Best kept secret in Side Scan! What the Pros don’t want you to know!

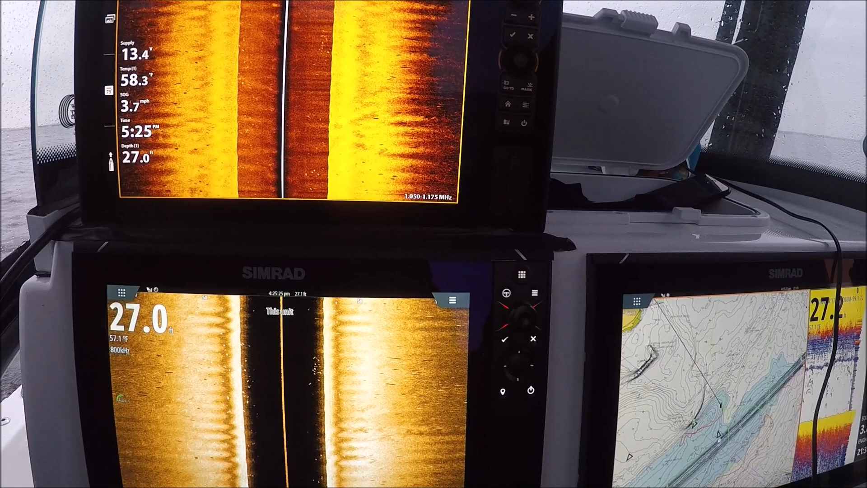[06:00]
but if you look here you can see all these returns look at all those fish i don't know how we're not hooking up right
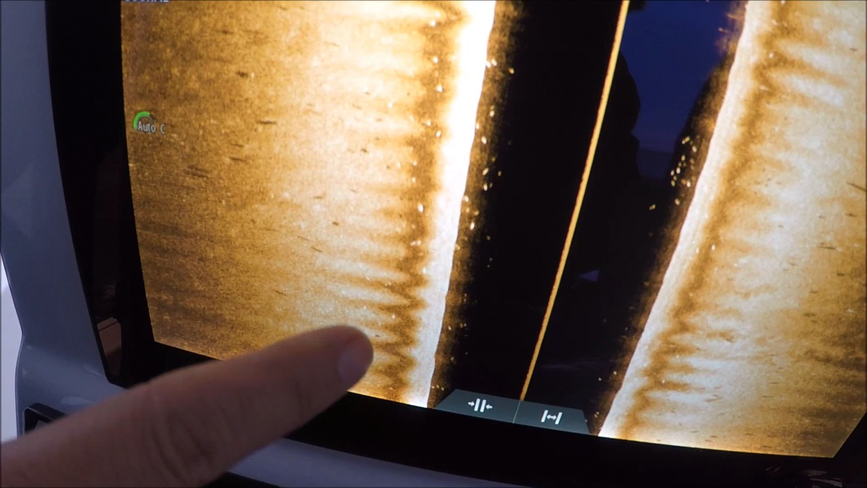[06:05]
now and up here they're there but they're a little harder to see against the blackback ground because
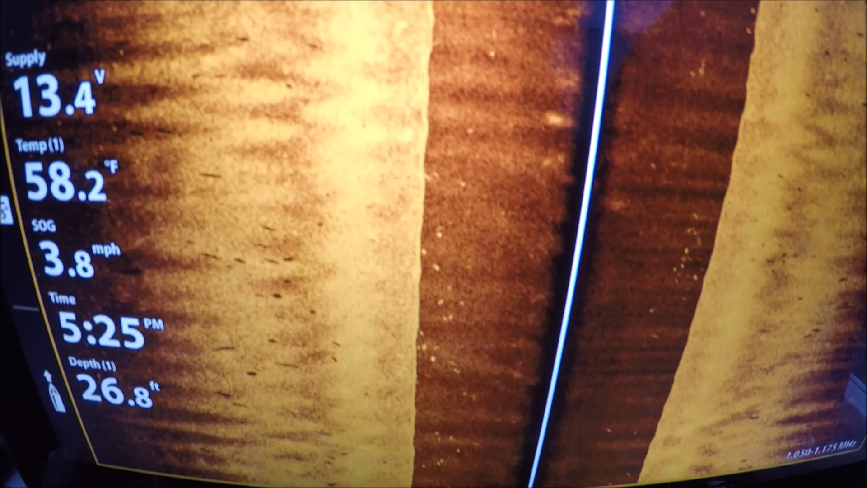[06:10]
On screen: depth 26.8 ft, water 58.2°F, speed 3.8 mph
the background is not as black shadows are clear fish on fish on